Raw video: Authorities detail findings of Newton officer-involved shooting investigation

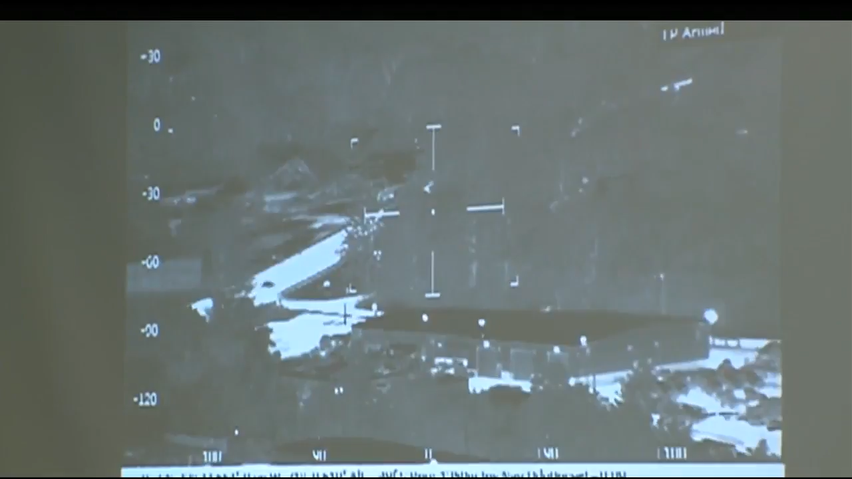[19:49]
Shots fired out the window, driving the window.
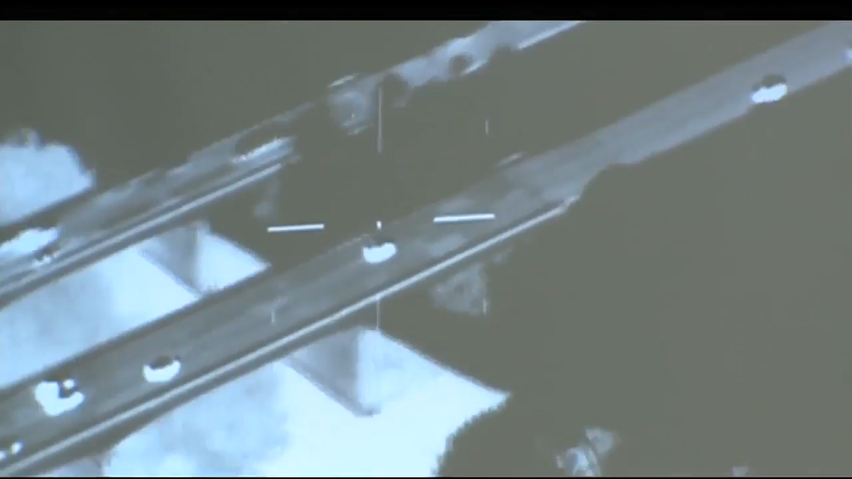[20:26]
This is Mr. Brown's truck in the crosshairs.
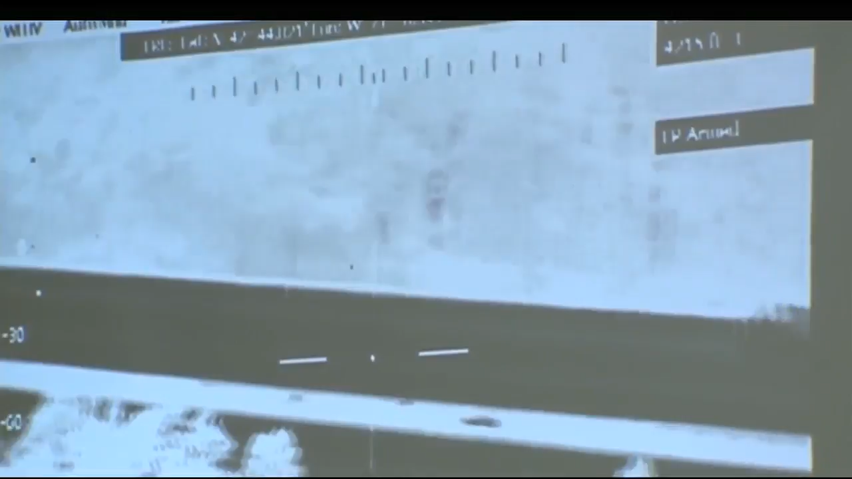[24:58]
He's still northbound in the southbound. Looks like he's in the far right lane, actually.
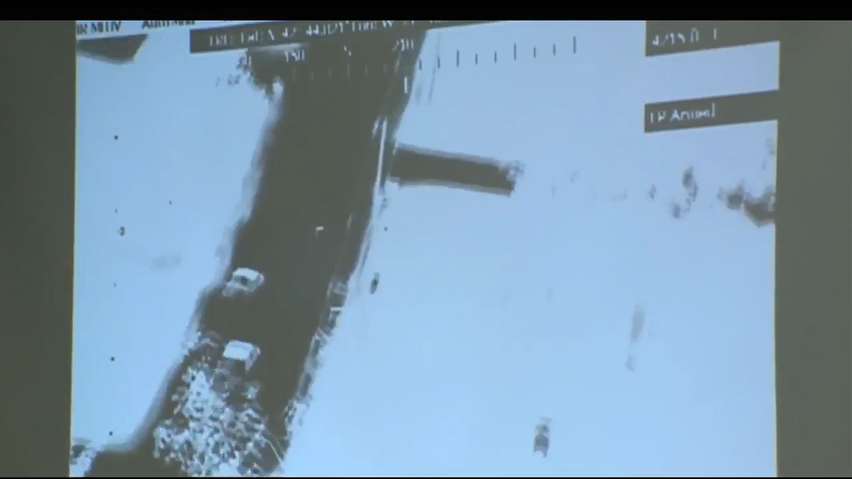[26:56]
That's the cruiser behind him trying to bump him.
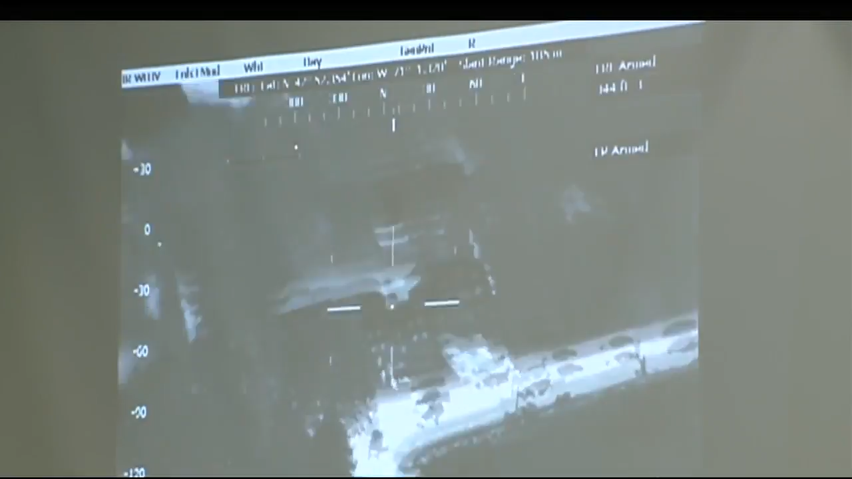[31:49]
View of the scene right now.
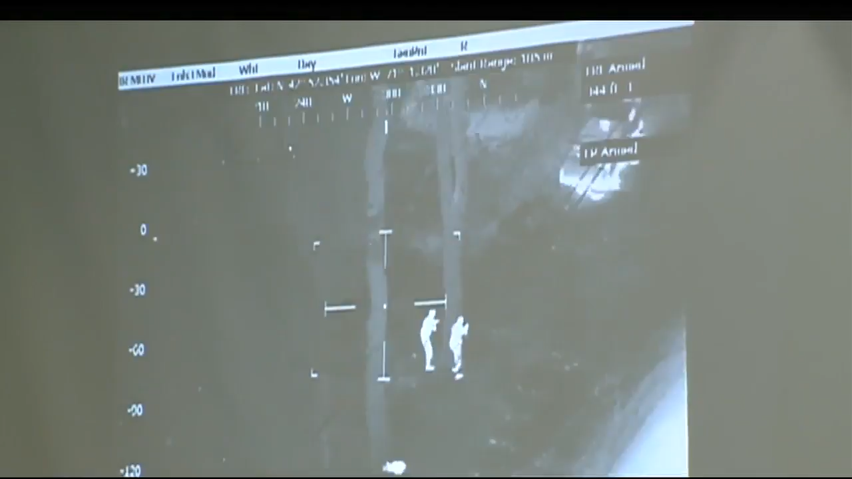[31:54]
Watch the crossfire on the ground.